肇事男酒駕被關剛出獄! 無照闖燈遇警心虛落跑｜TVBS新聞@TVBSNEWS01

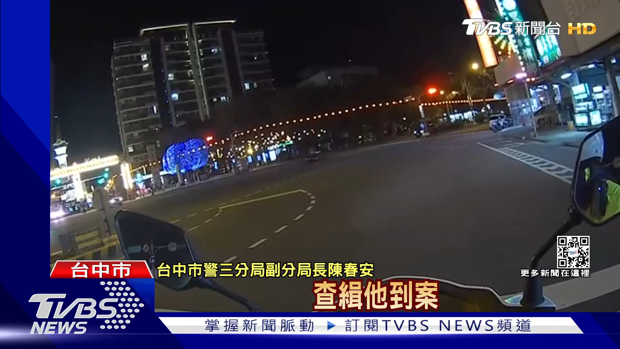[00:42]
還原整起事故1月15號晚上7點多原警巡邏時發現一輛藍色轎車就從眼前逆向而過警察左轉追上去打開了警告器